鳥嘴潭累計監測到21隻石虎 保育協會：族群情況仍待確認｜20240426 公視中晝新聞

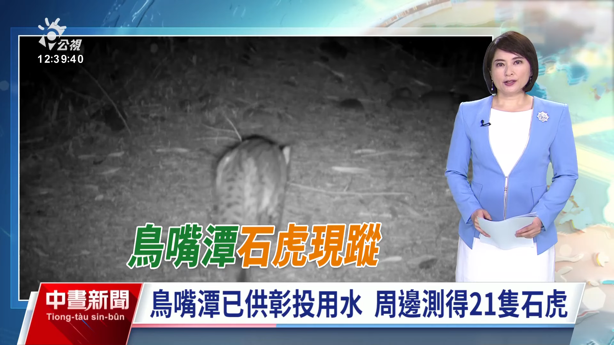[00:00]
今天南大超頓和中華用水的焦水潭林工藝在過去七年後究竟甘切到二十一隻的酒後有三隻是都固定住在這裡這是